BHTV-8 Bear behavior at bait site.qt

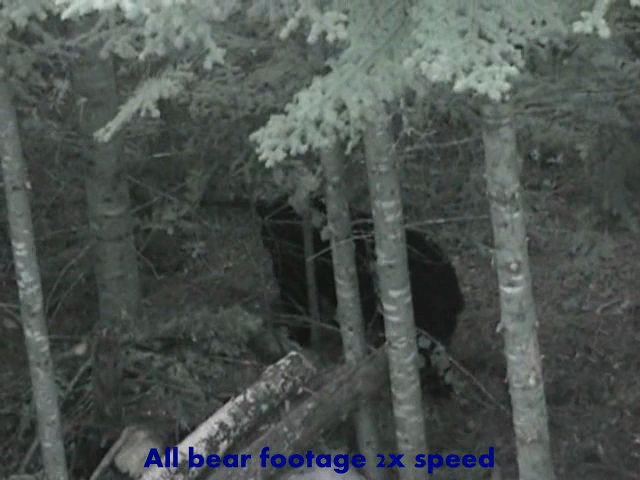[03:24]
Okay notice what this sow does.
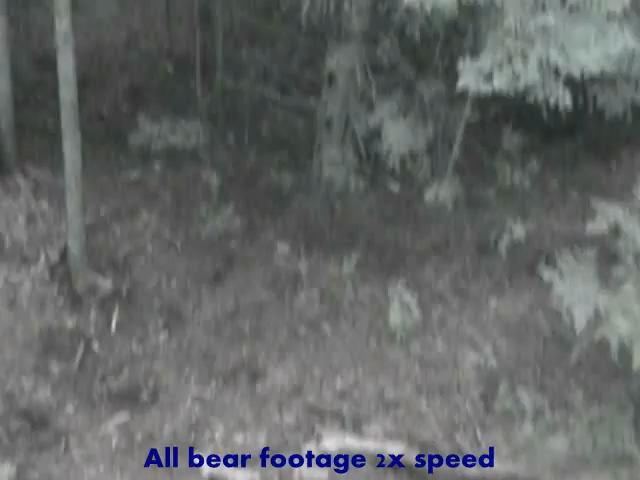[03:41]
She bolts after looking over her shoulder she senses that something's about to happen. A couple minutes later a smaller younger boar comes in and starts to graze in the food.